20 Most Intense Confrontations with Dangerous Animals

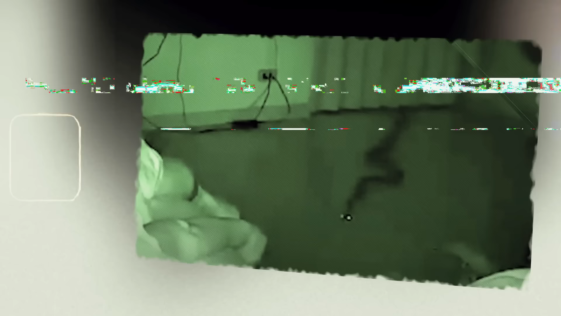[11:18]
A snake attacks a sleeping victim.
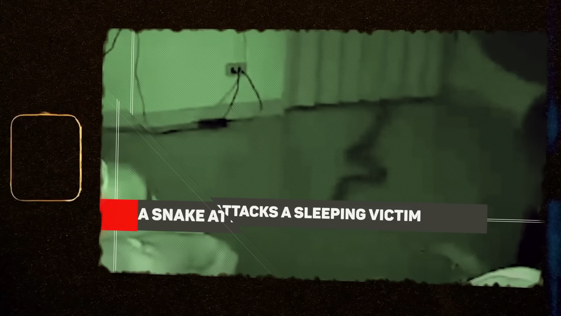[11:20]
The next one we bring you may even fit into a larger jar but
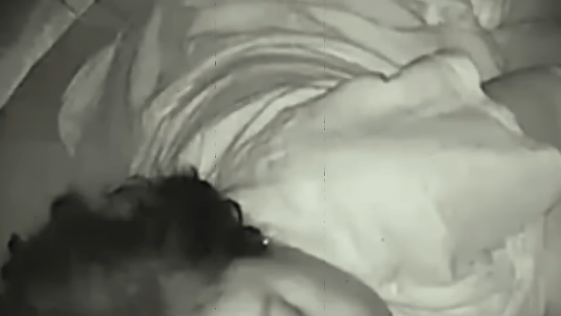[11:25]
this doesn't mean that facing it is any easier. What this footage shows us is that there's a person asleep but
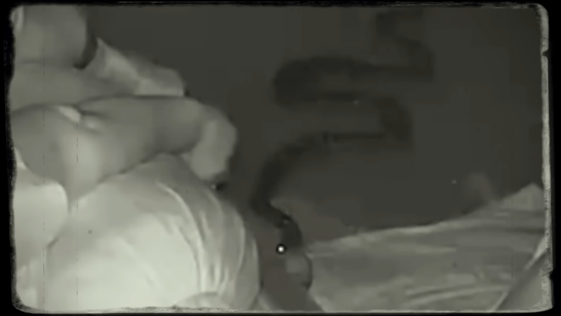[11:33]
an uninvited and menacing pair of eyes can be noticed moving on the floor.
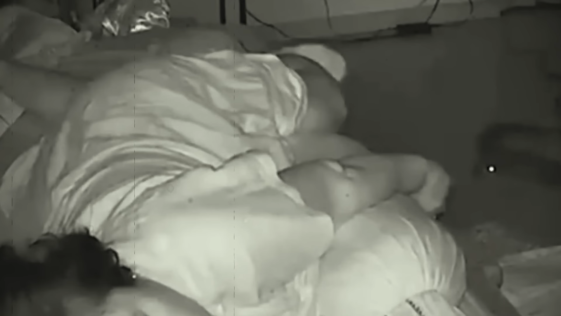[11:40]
This giant snake has slithered into a home and
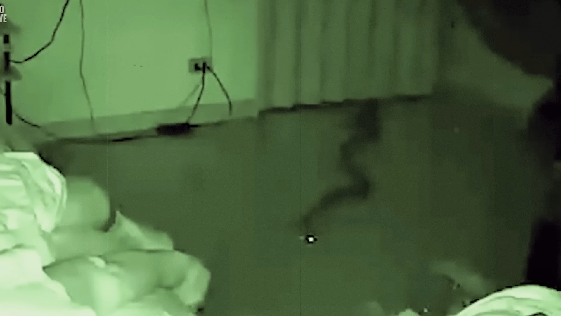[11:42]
found its way into the room where an old woman was napping.
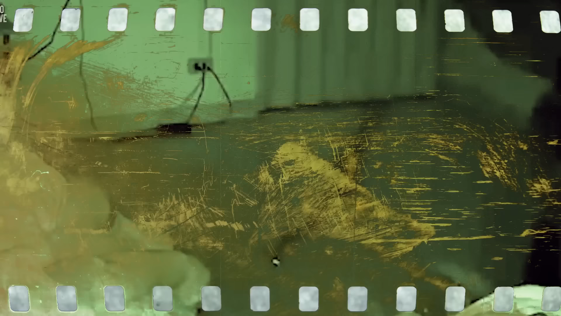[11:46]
The snake from the video turned out to be a python and at first it stood quite still in the middle of the floor.
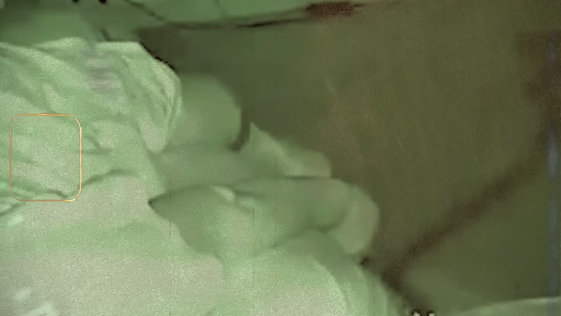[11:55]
However once the woman's feet began moving it started reacting.
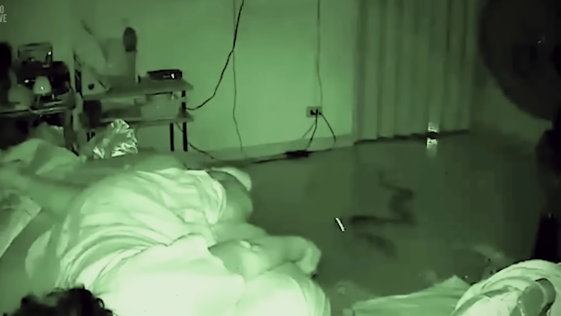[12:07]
The scary part is that the woman doesn't even immediately realize what's going on.
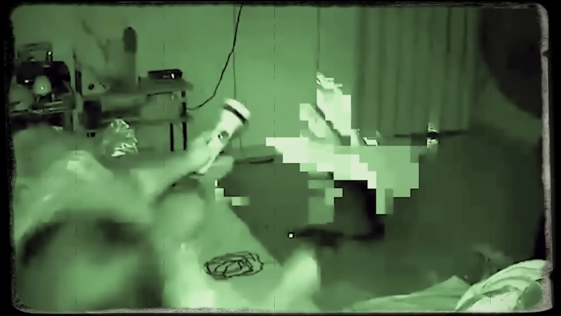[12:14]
Once she gets up she discovers what has happened and runs to find help.